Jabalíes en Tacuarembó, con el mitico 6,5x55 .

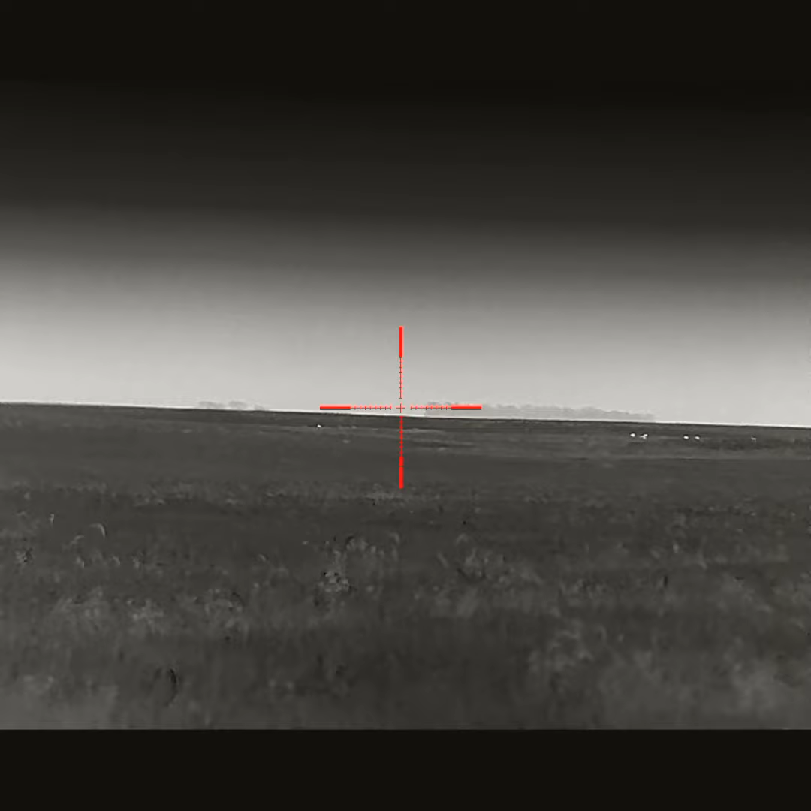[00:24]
Fuimos para un extremo donde había un campo limpio, que ellos a veces vienen de ahí, de ese lado. Y bueno, tuvimos la suerte de que apareciera.
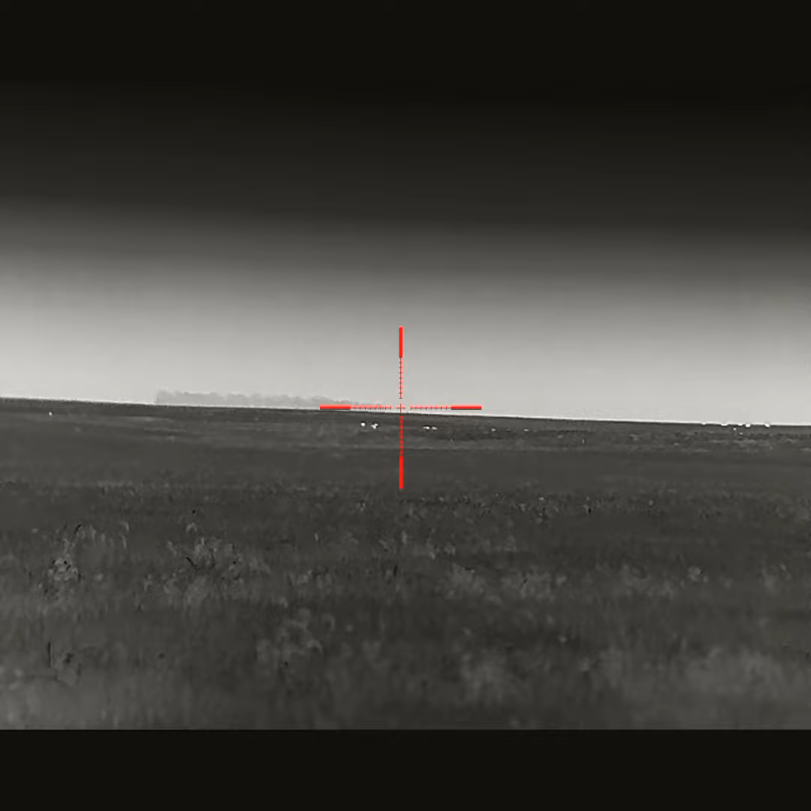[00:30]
Apareció uno primero, no nos dio para acercarnos antes de que entrara a la arrocera.
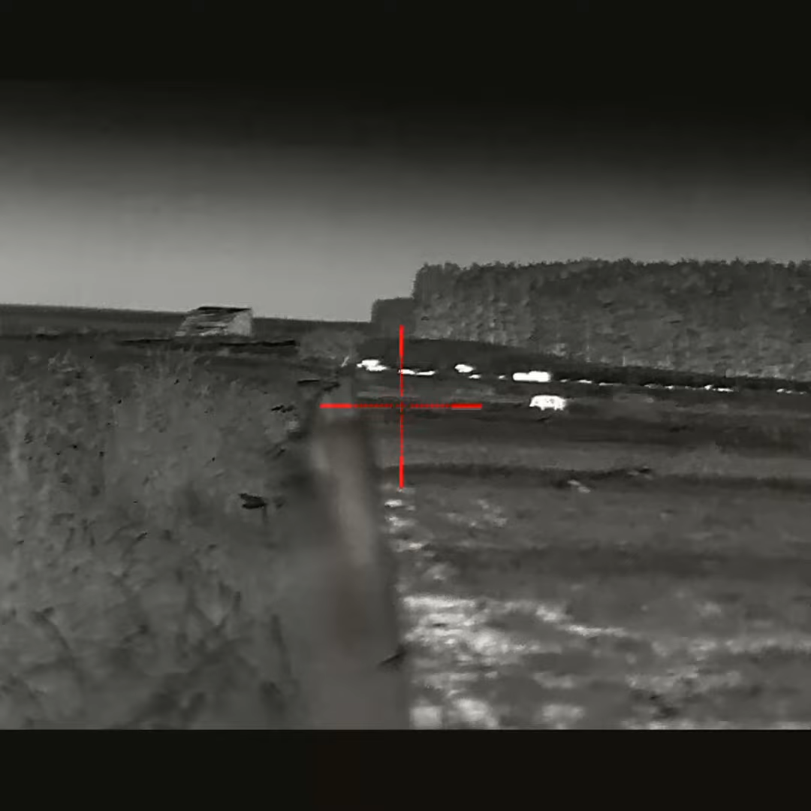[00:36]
Después nos arrimamos un poco más, venía otro.
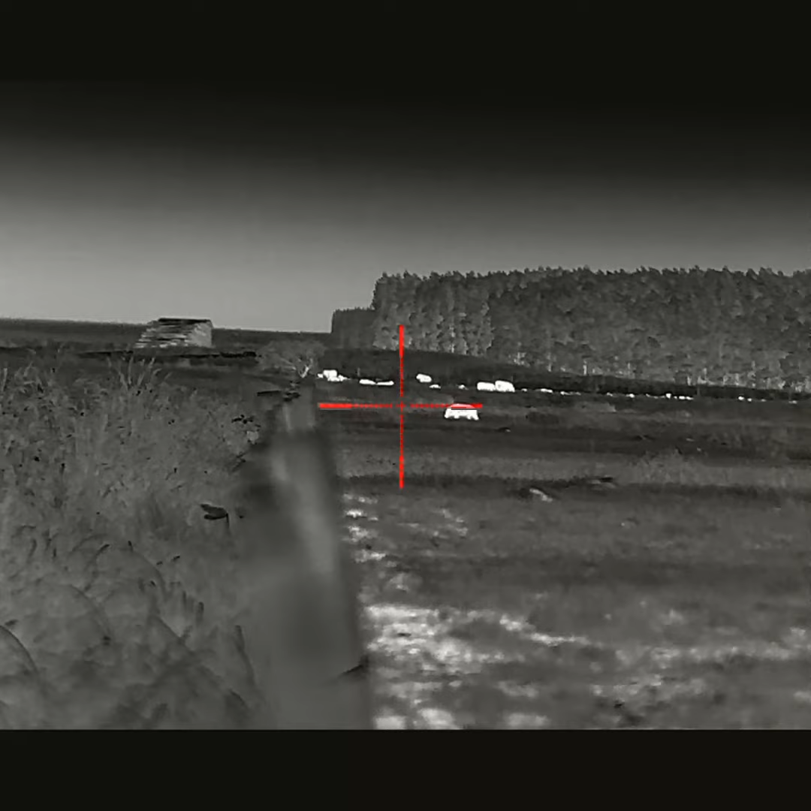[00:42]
Nos arrimamos un poco más y bueno, pudimos hacer un tiro. Un tiro a 220 metros, estaba lejos,
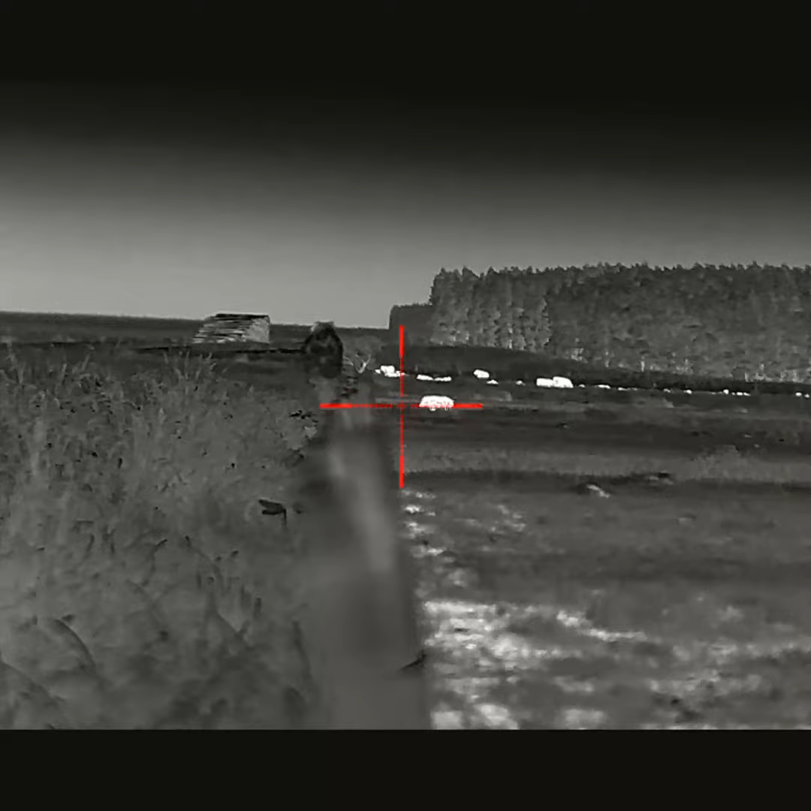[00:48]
pero no nos quedaba otra porque no nos daba tiempo de llegar.
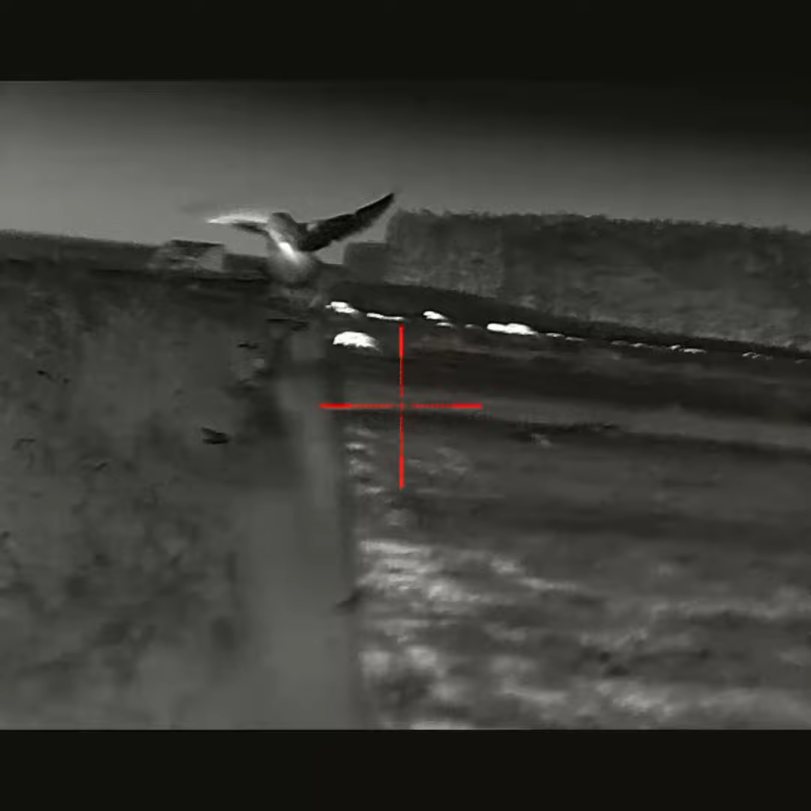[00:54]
Salió un precioso tiro. Se quedó en el lugar el chancho.
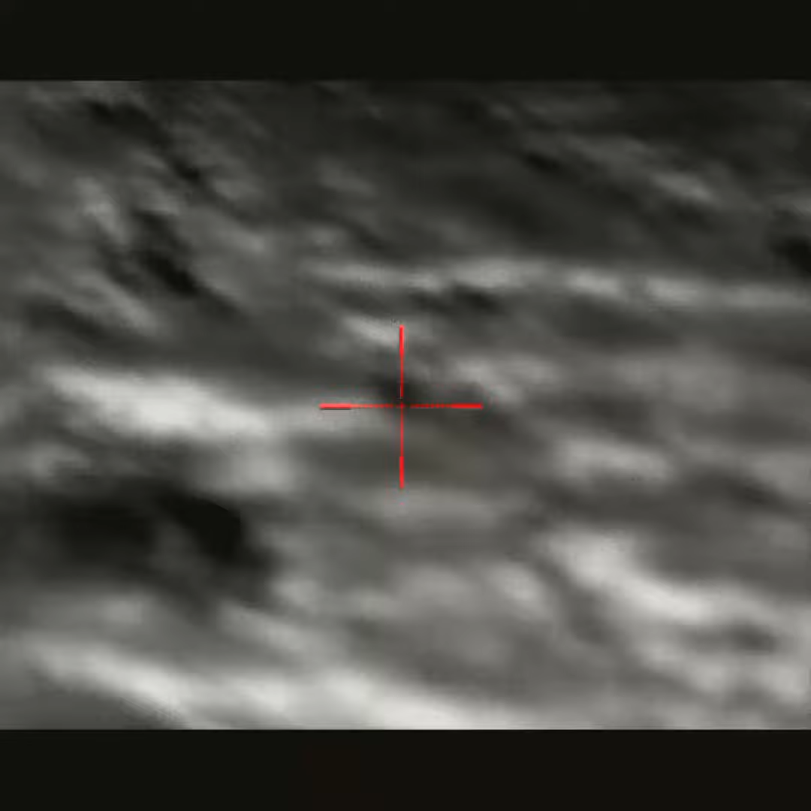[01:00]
Después quedamos apostados ahí, esperando a ver si entraba algún otro.
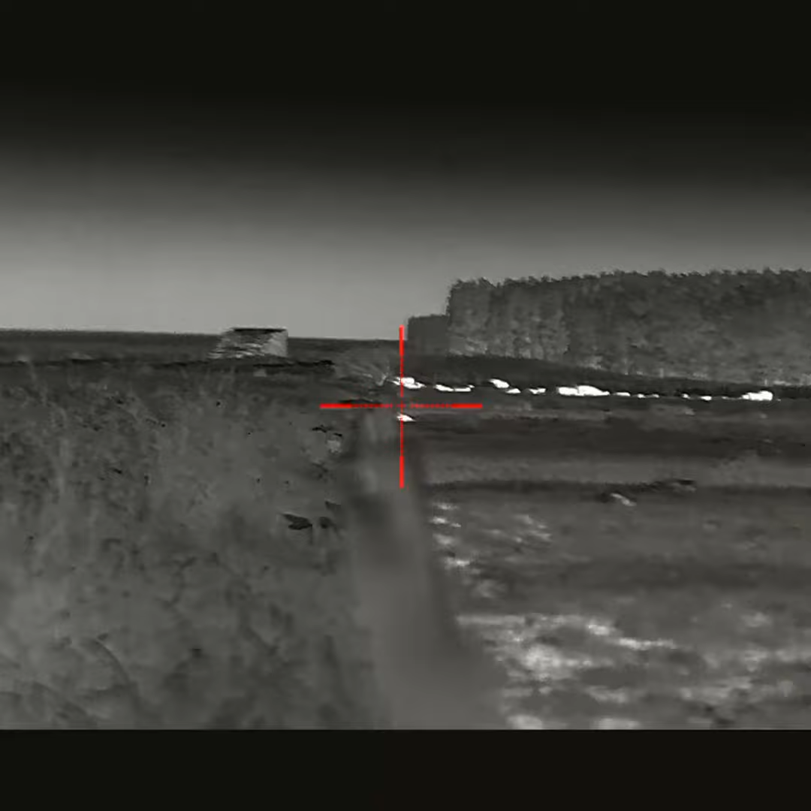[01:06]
Y más o menos alrededor de una hora de que habíamos matado a este, vimos que venía otro chancho.
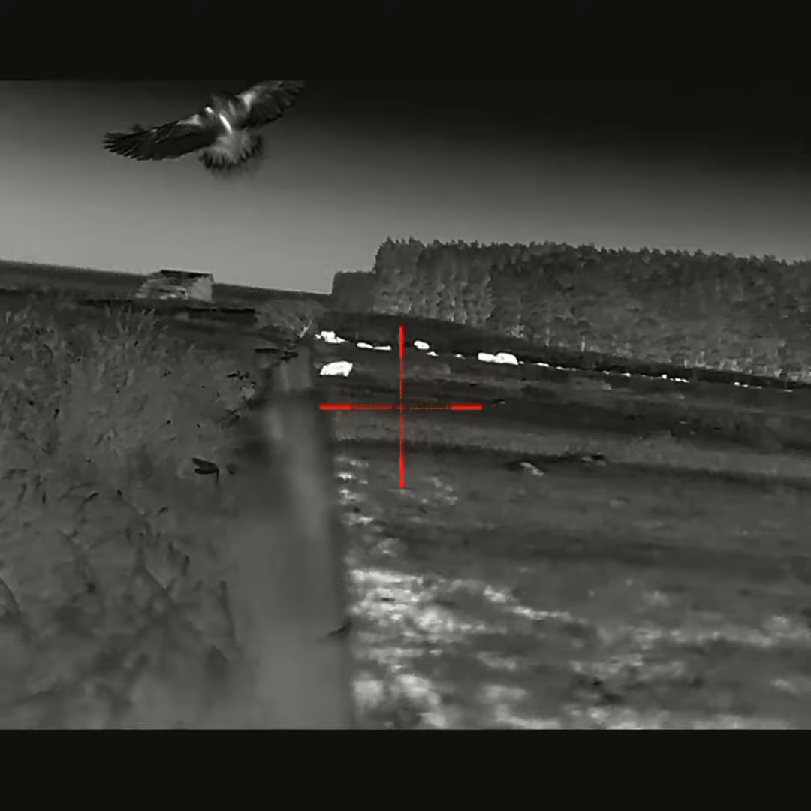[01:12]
Que resultó ser una chancho. También intentamos cortarle el paso, nos arrimamos lo más que pudimos, hasta que vimos que ya no había más espacio para arrimarse.
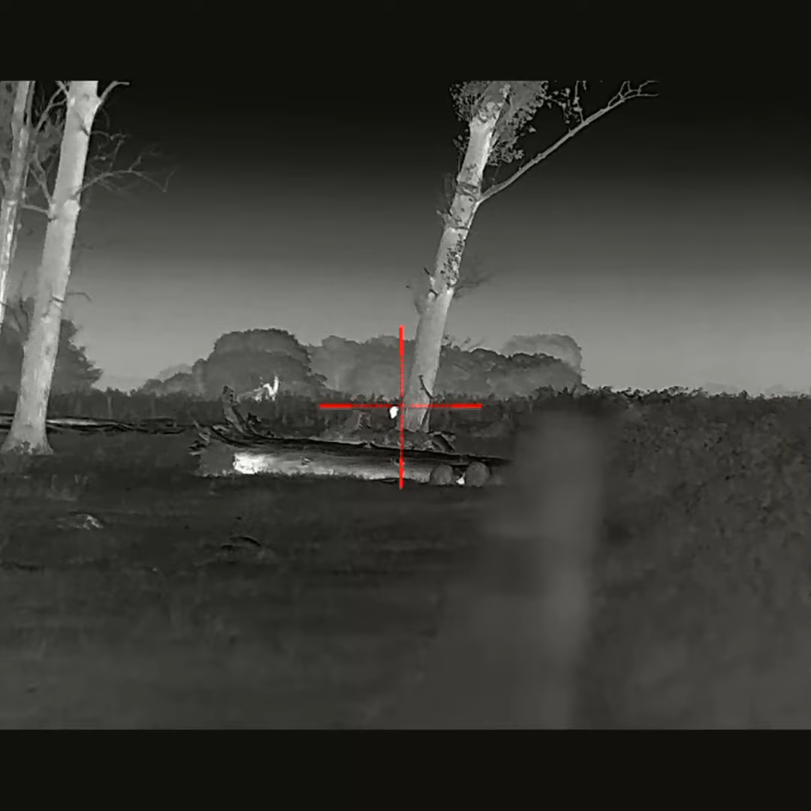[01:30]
Y bueno, nos quedamos ahí para tratar de hacer un tiro.
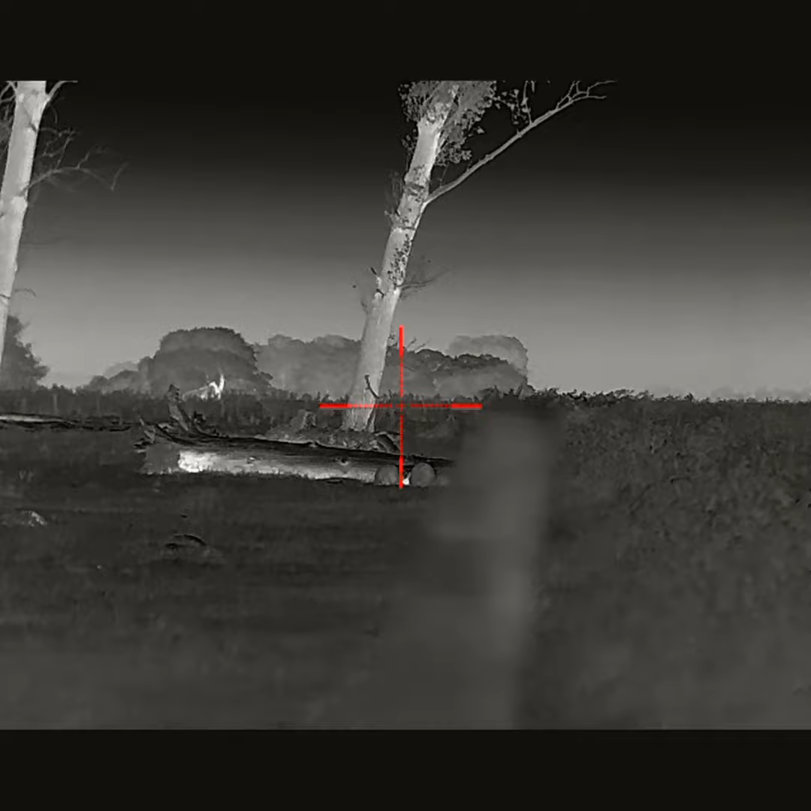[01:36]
Que bueno, como verán, hago el disparo ahí. Estaba lejos la chancha, creo que estaba más lejos que el chancho.
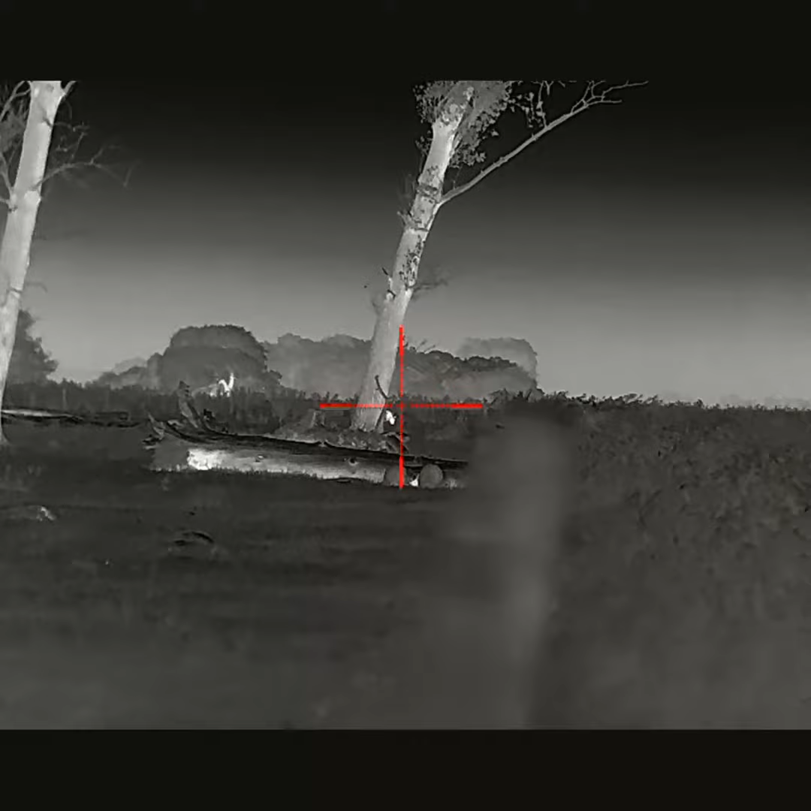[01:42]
Esta no pude medir. Y bueno, le pego el tiro. Sale disparando. Pensé que le había errado en un principio.
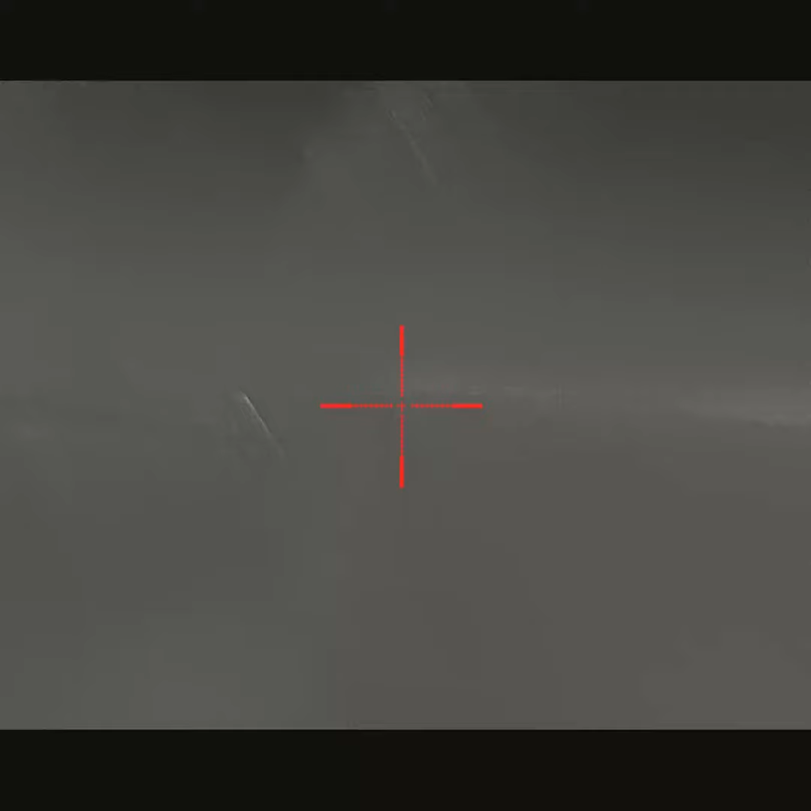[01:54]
Y como van a ver en el video, después del tiro sale corriendo la chancha.
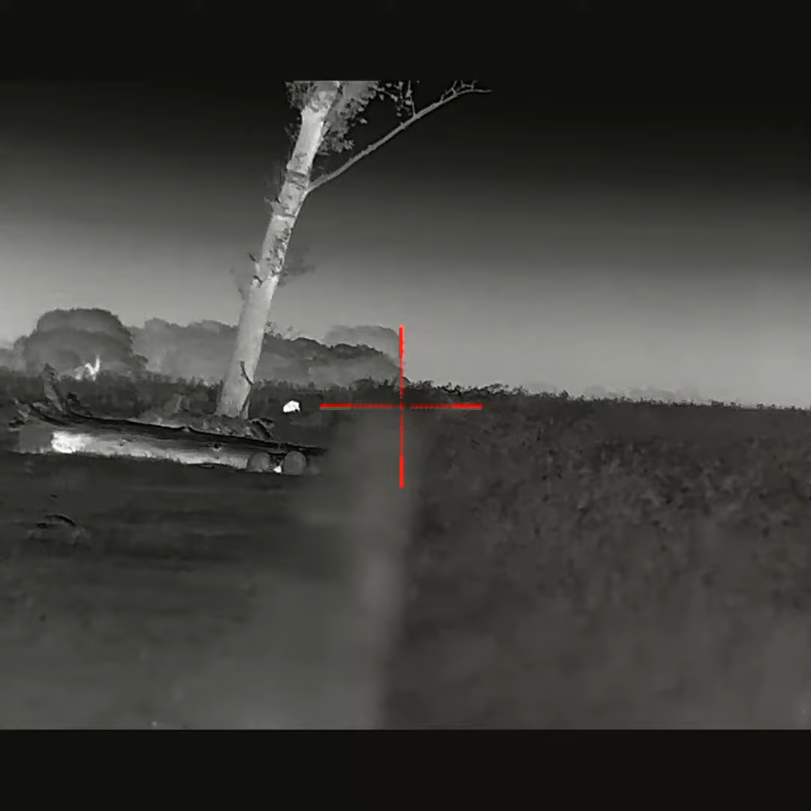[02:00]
Y bueno, le quedé esperando a ver si hacía un parate para hacer un tiro.
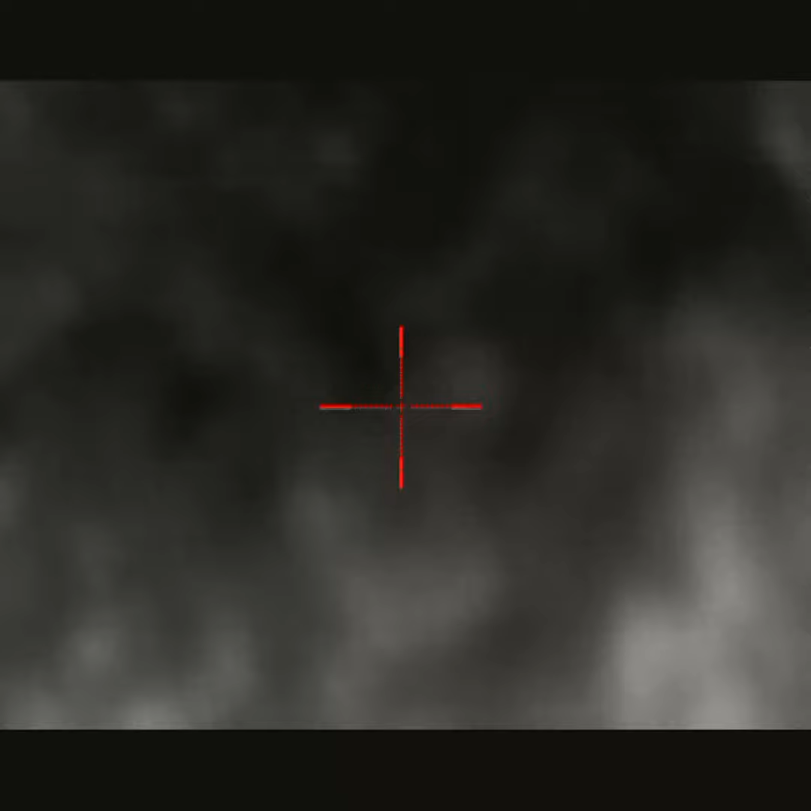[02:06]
Y bueno, hasta que vi que empezó a correr con dificultad.
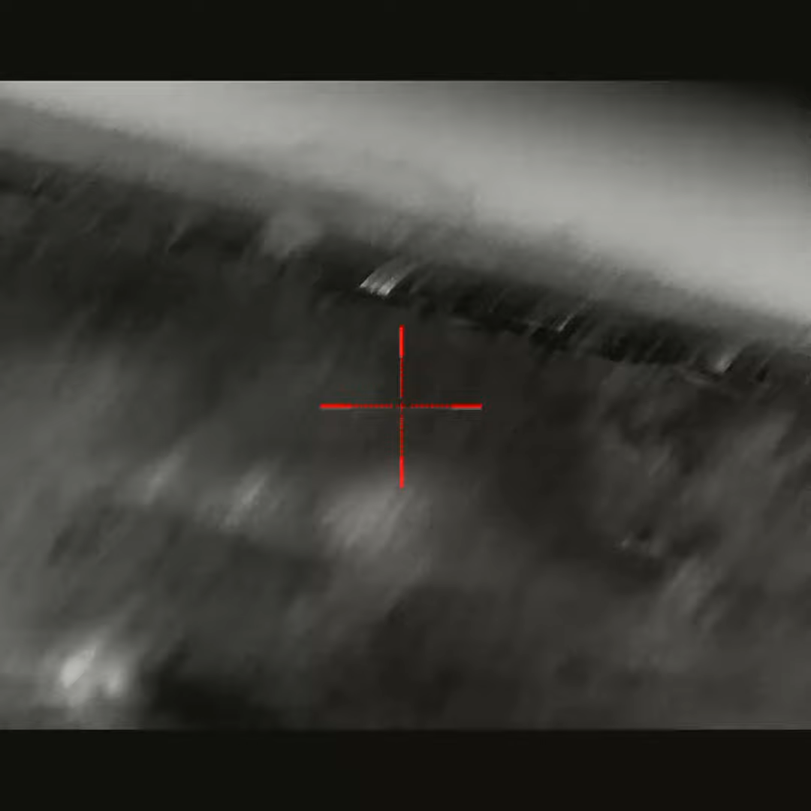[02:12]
Y bueno, me di cuenta de que le había pegado. La chancha corre, corre, corre. Hasta que bueno, se le terminó el combustible. Y cayó enfrente mío prácticamente.